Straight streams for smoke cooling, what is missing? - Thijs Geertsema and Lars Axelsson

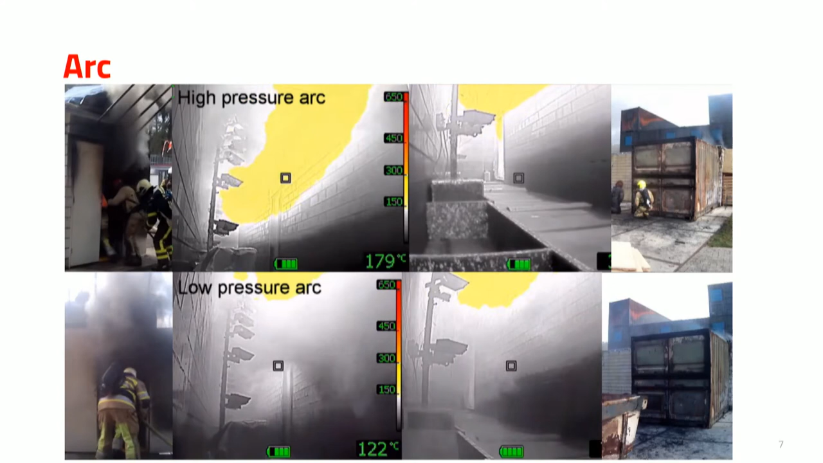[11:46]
The guys and girls are entering. And you see that they're going from bottom to ceiling to bottom.
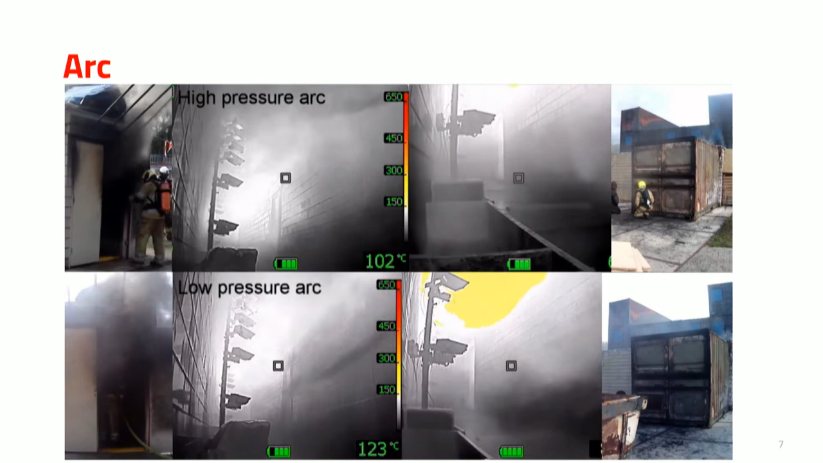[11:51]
Now you can also see why we had to cover the thermocouples.
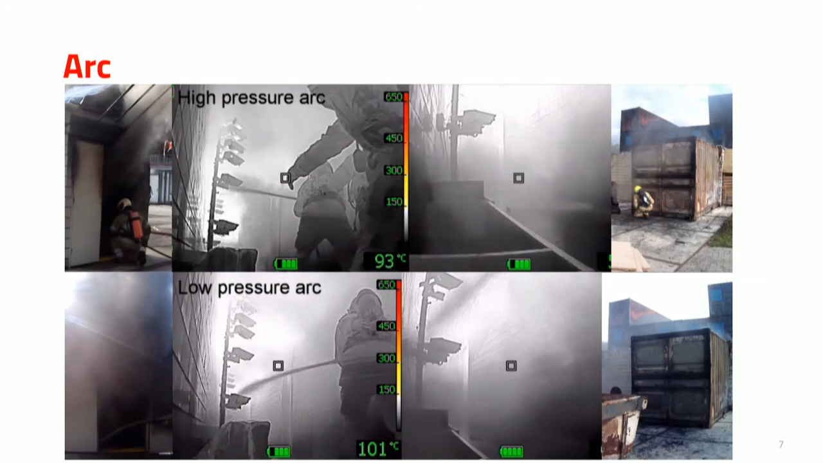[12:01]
And also that you can move faster with the high pressure arc.
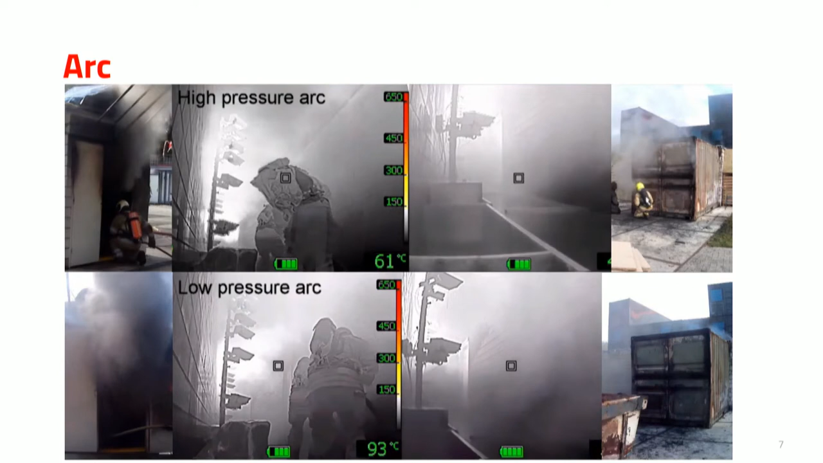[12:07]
Also notice the effect it has on the seat of the fire room.
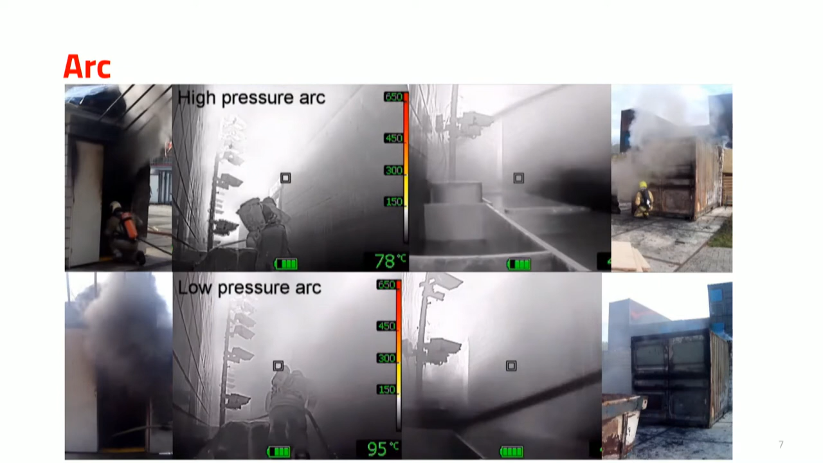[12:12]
You can see a lot of more steam being pushed toward the seat of the fire, and
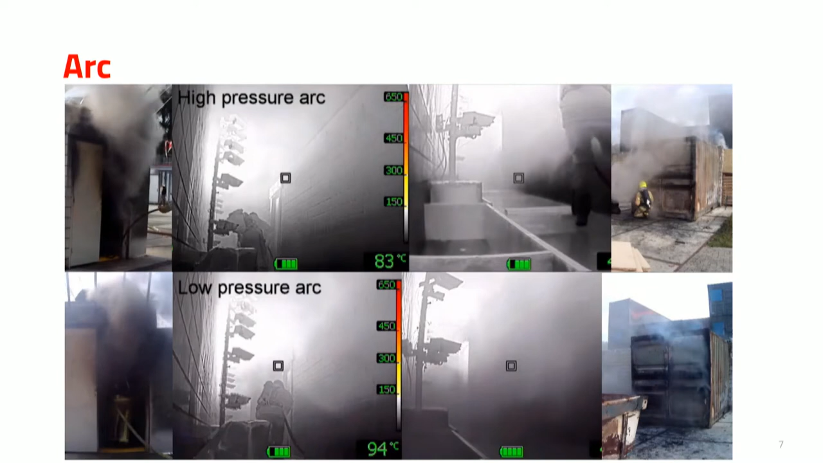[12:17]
the more the angle is toward the seat of the fire, the more effect you can see on the seat of the fire,
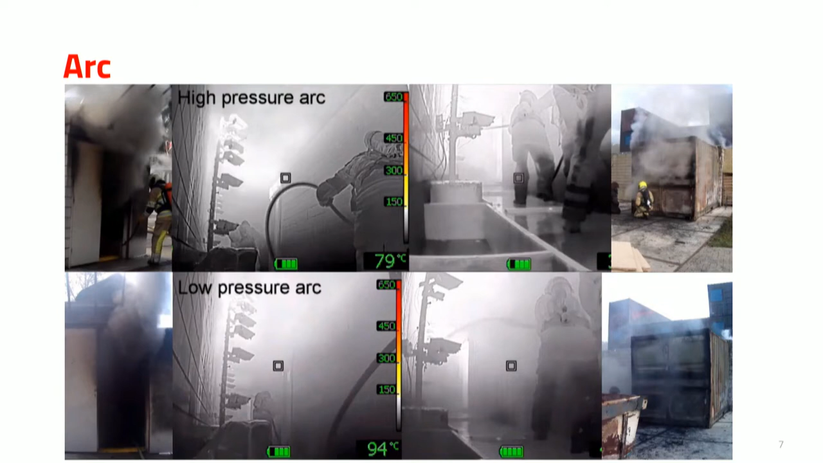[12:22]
so temperature reduction in the fire room.
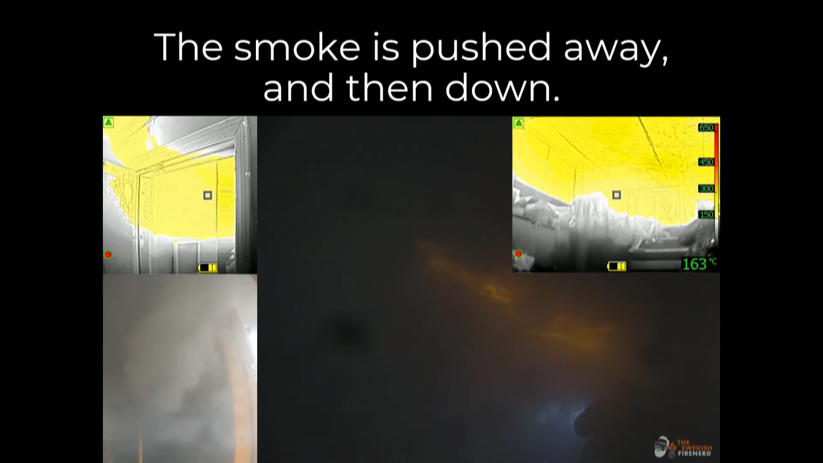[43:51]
On screen: spot 163°C
A straight stream hits the ceiling, it pushes everything down. You can see it a little bit in thermal imager. But in this situation where we mostly are, we have zero idea what's happening.
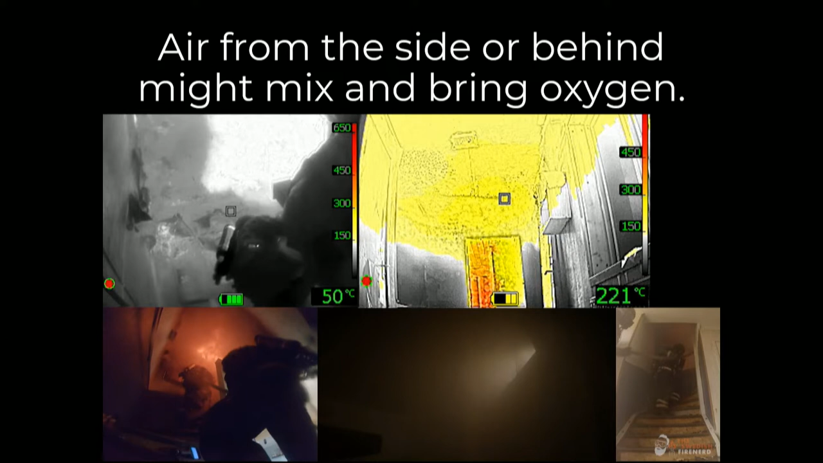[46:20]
And maybe in that case it will mix with oxygen, it comes back and you get ignitions. And most firefighters, instructors have experienced this in a container.
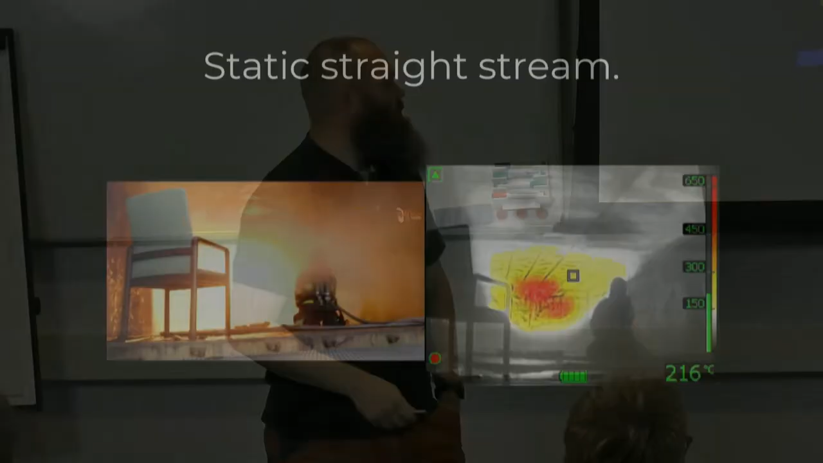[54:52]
If you do it in a Hollywood container, if you do a straight stream straight up, you'll see this.